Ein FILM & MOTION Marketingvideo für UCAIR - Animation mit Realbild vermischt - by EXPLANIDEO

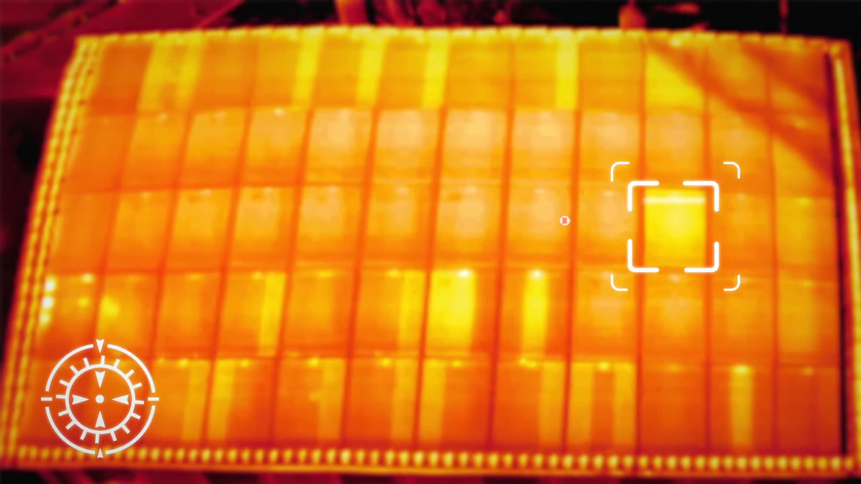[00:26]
Erst die Wärmebildkamera zeigt die Schwachstellen, zum Beispiel ausgefallene Module und kaputte Substrings.